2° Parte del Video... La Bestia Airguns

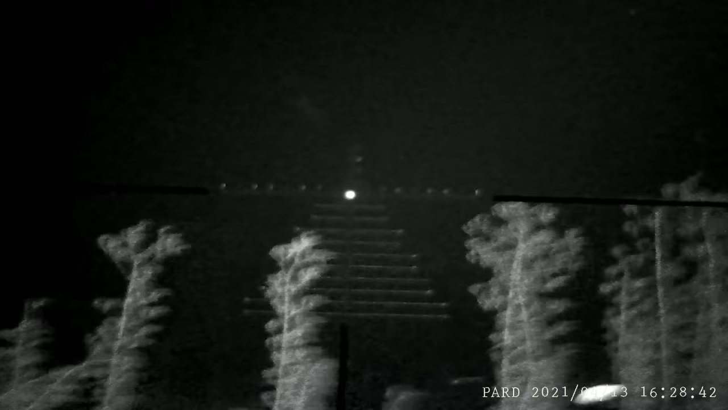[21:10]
Ahí tenemos otra liebre. A ver si está la otra, a ver si le puedo tirar.
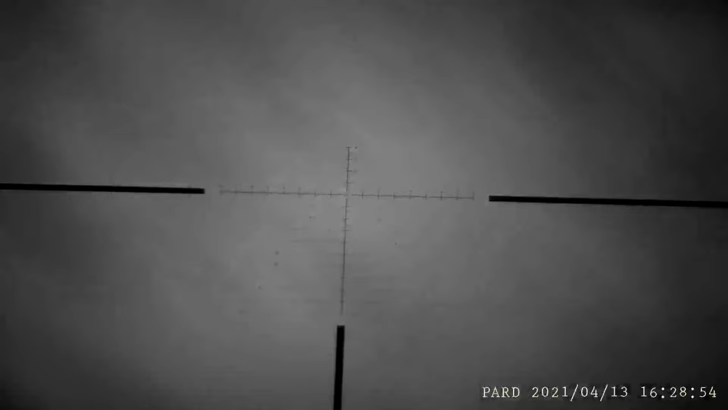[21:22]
¿Está la otra, Rafa?
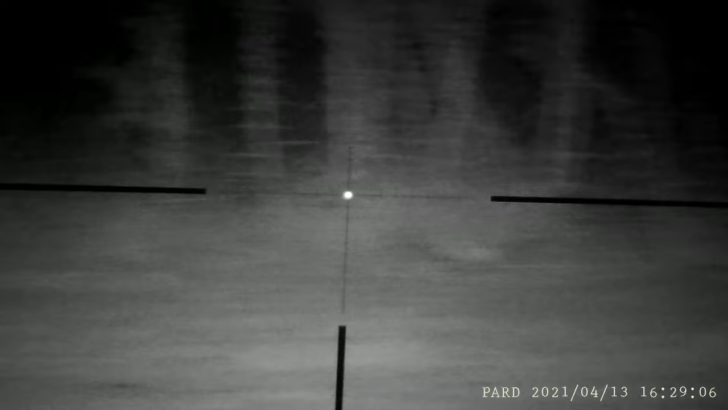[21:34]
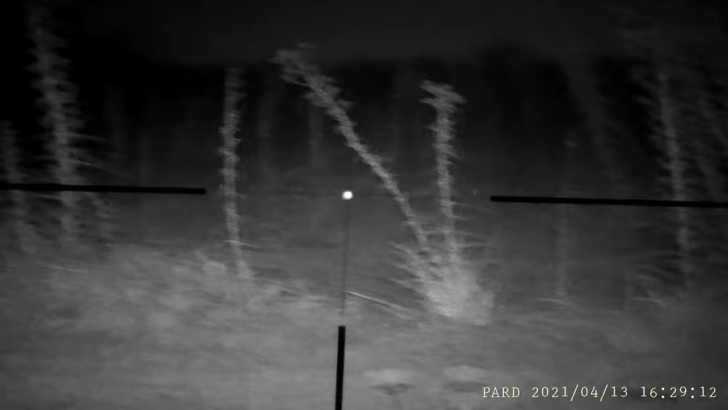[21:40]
Bueno, ahí trae la orejona del amigo Gustavo.